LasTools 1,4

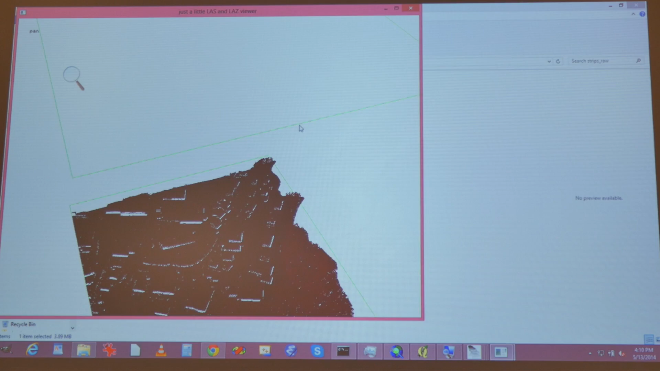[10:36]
you know, five strips that formed one tile.
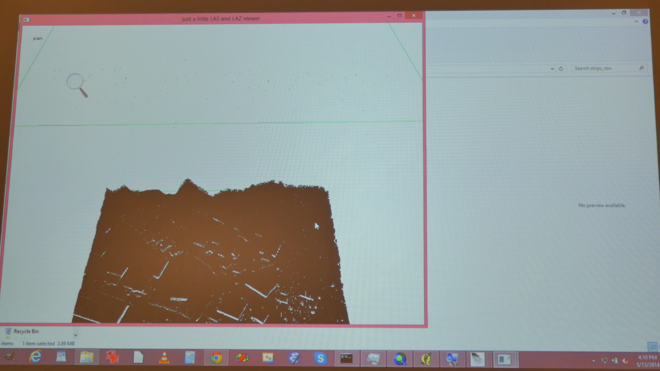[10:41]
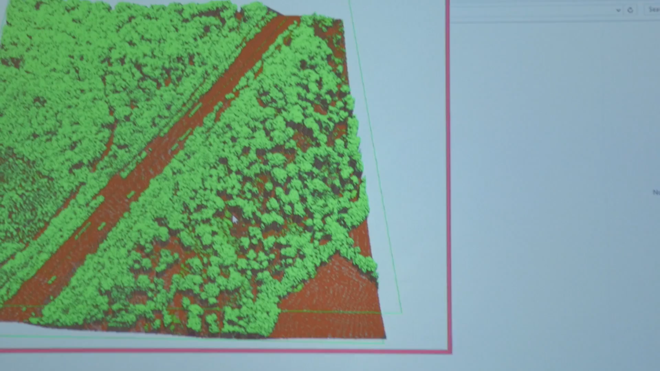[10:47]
So, by the way, in the meantime, we have another data set. Here I just created a DTM, a DSM.
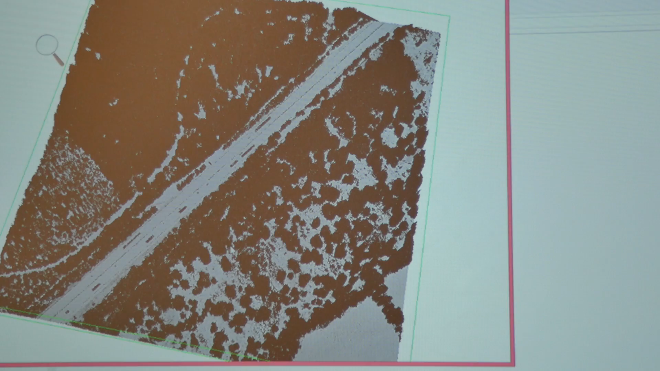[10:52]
It's a forested area, and I ground classified it,
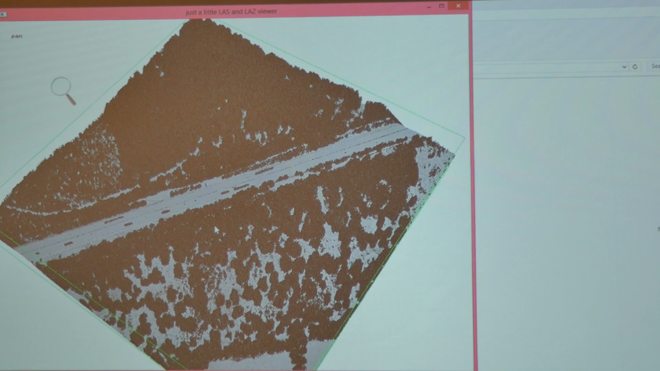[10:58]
so if I look at only the ground points, and I retriangulate it, and calculate away the forest, what happens?
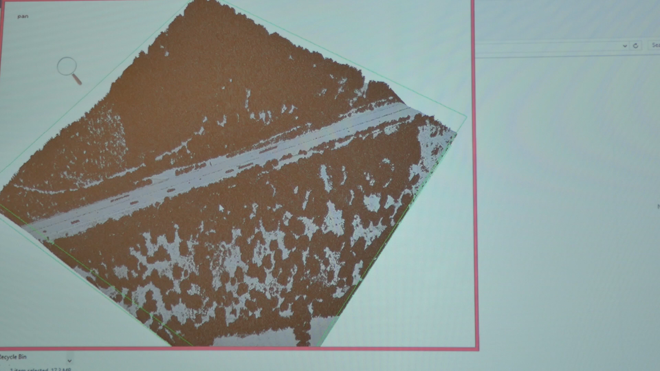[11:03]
I suddenly can see things I couldn't see before. There are some things in the forest. A gigantic dinosaur walked through this area here.
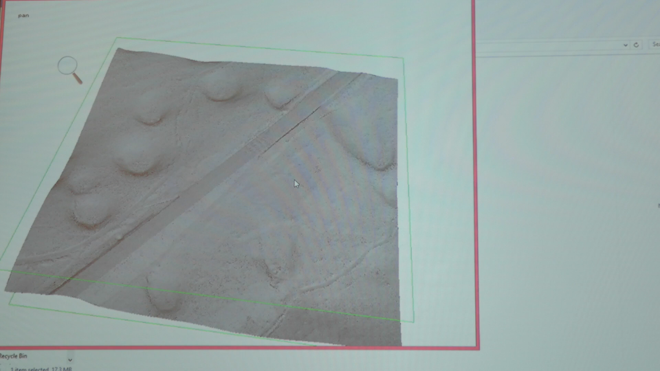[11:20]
Again, this is an archaeological data set. And what they were looking for is these little holes here, I think, bumps like this. Well, there's a bump like this here, and there's a bump like this here.
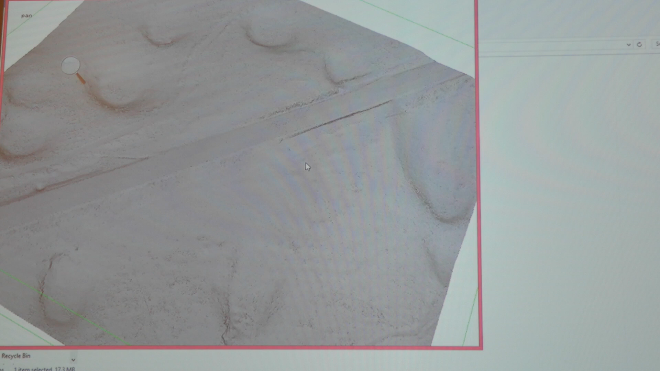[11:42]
One thing, if you sometimes see this in your hill shading, this here,
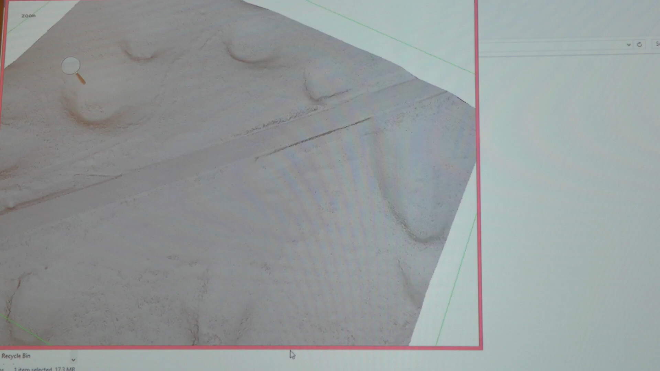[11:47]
you see how it's a little rippled here? This is an overlap of two flight lines, and the two flight lines aren't perfectly matching.